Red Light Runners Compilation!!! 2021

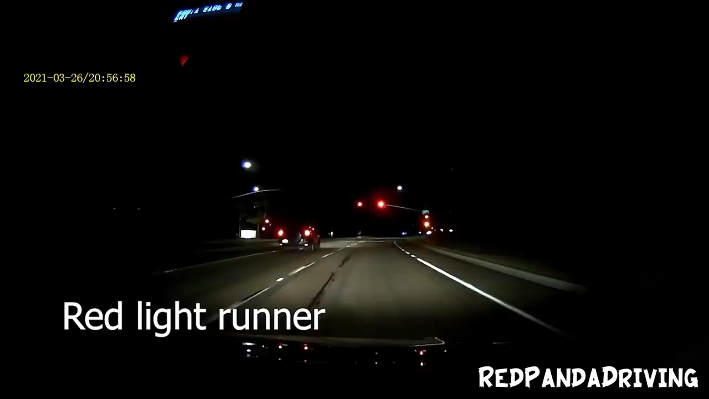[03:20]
He's running a red light. Oh, we gotta take that in.